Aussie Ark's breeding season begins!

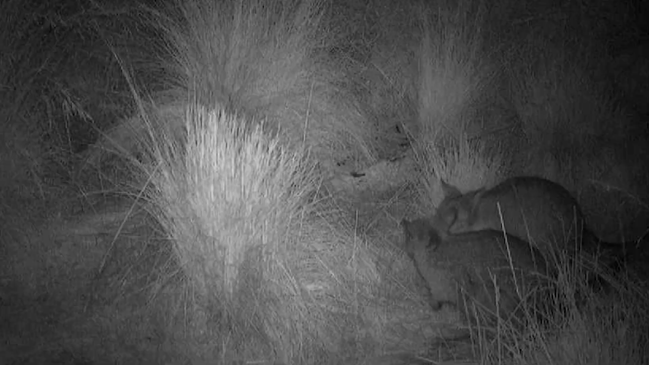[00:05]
For the past two months, many of our famous species have been cording, nesting and breeding and we've deployed dozens of camera traps to try to capture these secret lovelifes.
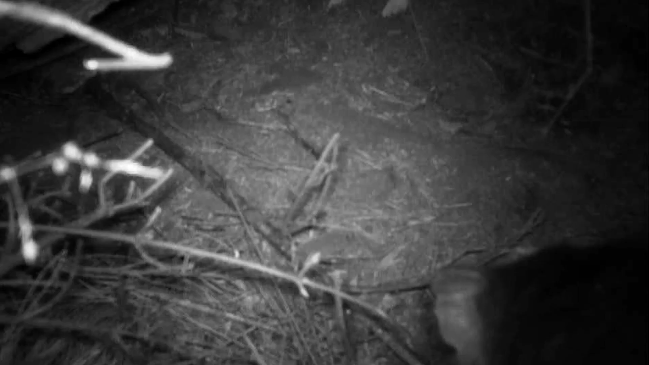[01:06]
You can hear them sniffing as they are checking scent markings and settling upon a den site.
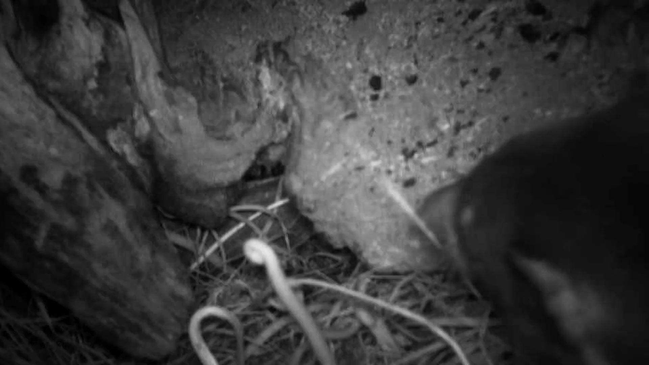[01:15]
We are also thrilled to announce that we have captured males den guarding.
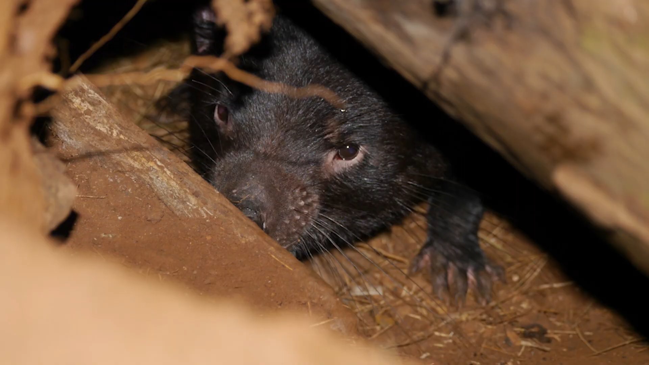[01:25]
They do this once the female accepts them and they've started mating to make sure no other males come past and steal some quality time with their female.
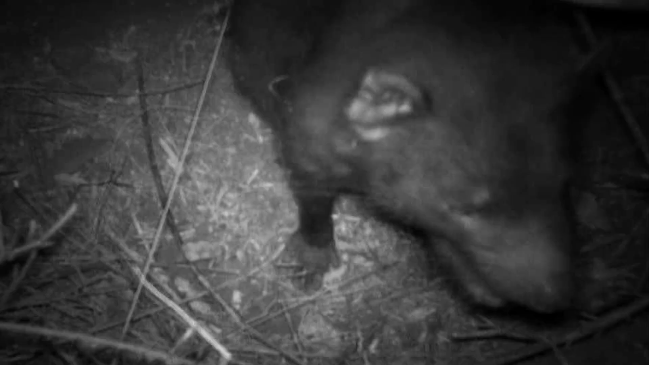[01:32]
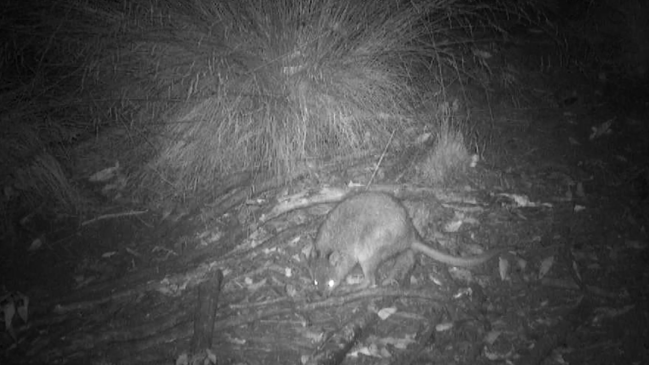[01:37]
After years of trying, we've finally captured Rufus bettongs collecting nesting material within their tails.
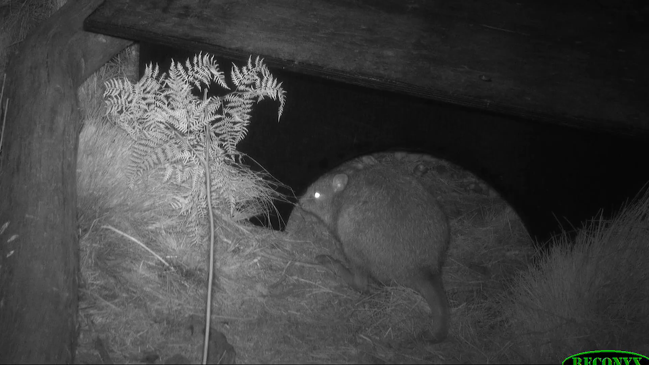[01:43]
Bettongs have semi-prehensile tails just like monkeys do and both genders use these tails to collect grass and line their drays.
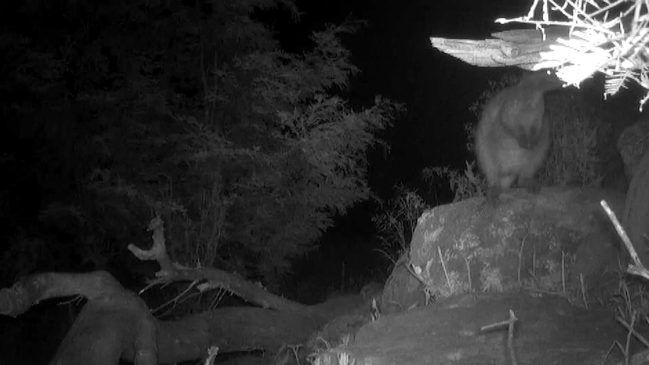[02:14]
We filmed a male pursuing a female but his romantic advances were a little bit complicated as this female had a joey at foot and it made privacy hard to come by.